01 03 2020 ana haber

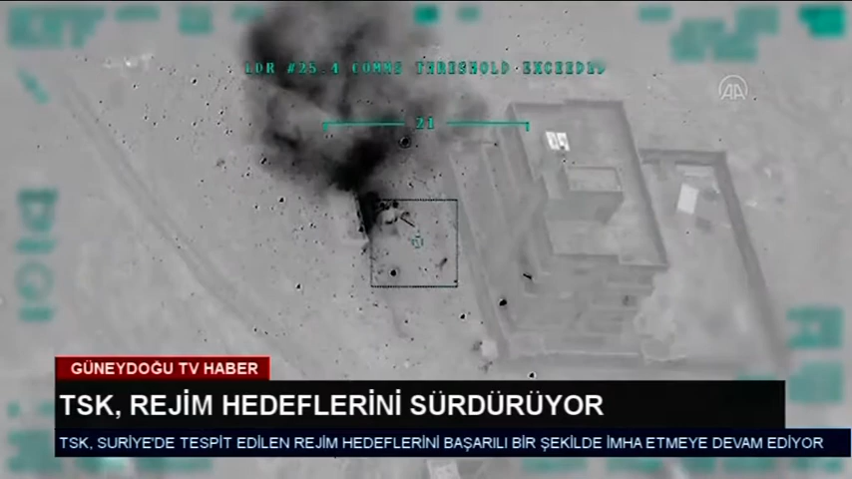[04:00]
İdlib'deki operasyonlarda etkisiz hale getirilen rejim unsurlarına ilişkin yeni görüntüler paylaşıldı.
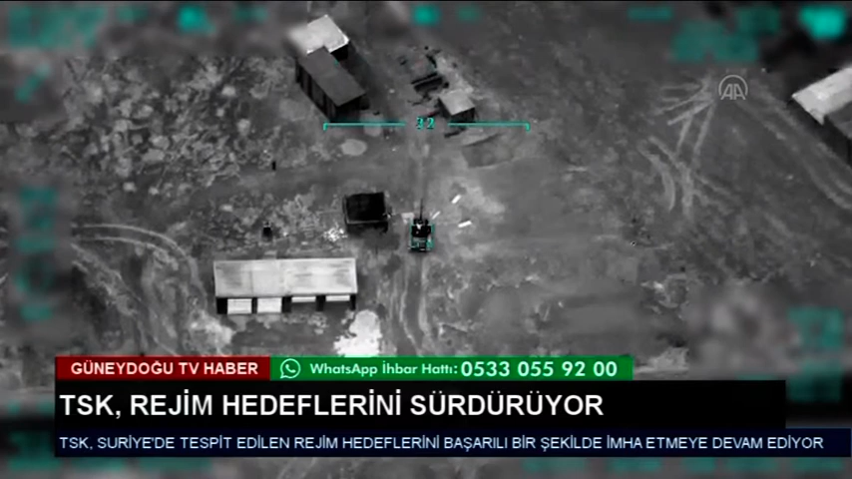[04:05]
Görüntülerde TSK'ya ait SİHA'larla Serakip, Şeyh Ahmet, Ezzerbe ve Telniha göylerinde rejime ait tank,
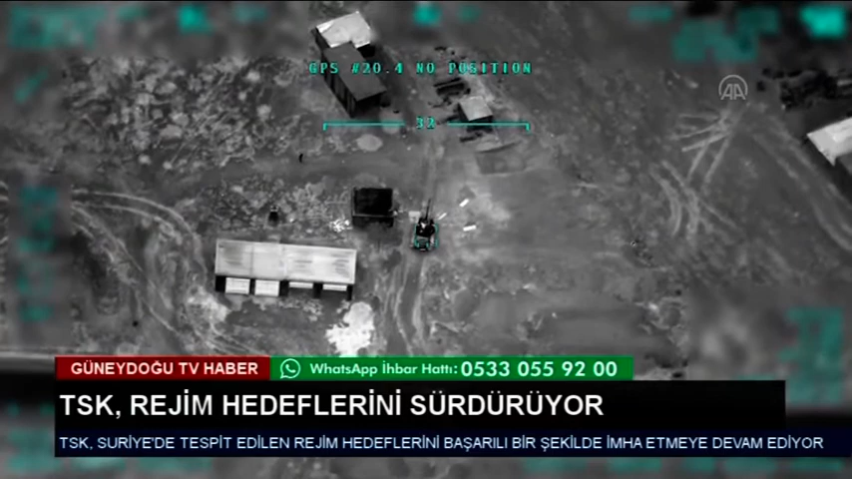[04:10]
zırhlı personel taşıyıcı, tank savar ve araçlar ile rejim askerlerinin etkisiz hale getirildiği görülüyor. Milli Savunma Bakanlığı'nın Twitter
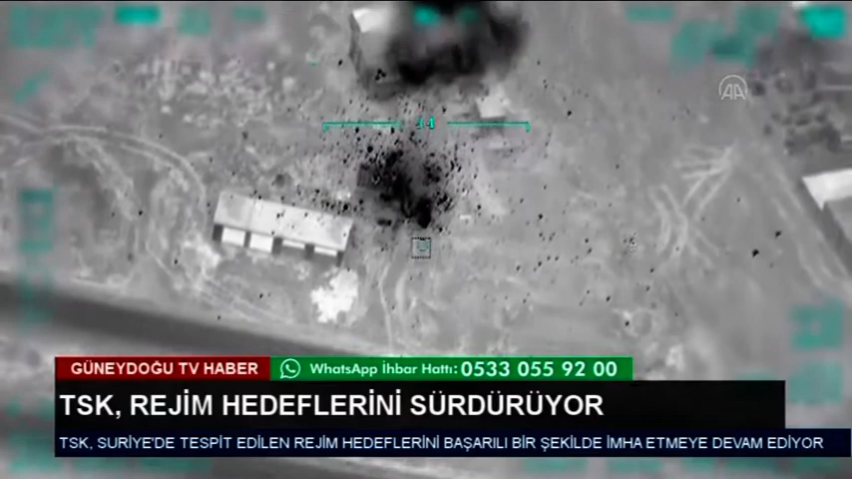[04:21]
hesabından İdlib'deki operasyonlarda etkisiz hale getirilen rejim unsurlarına ilişkin görüntüler paylaşıldı. Paylaşımda,